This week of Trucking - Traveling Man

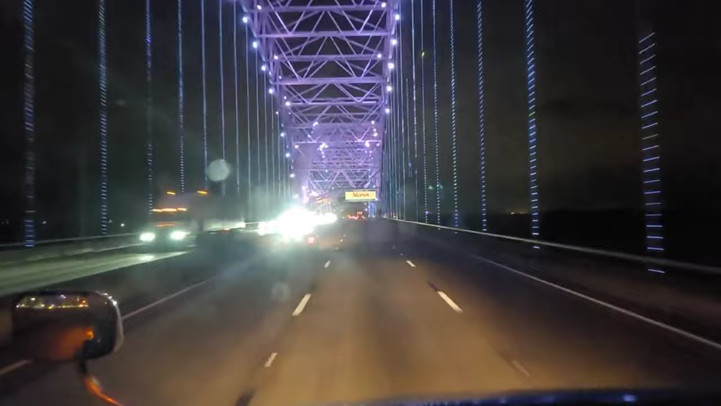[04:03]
We are coming out of Memphis, Tennessee and into West Memphis, Arkansas. The real deal, buddy.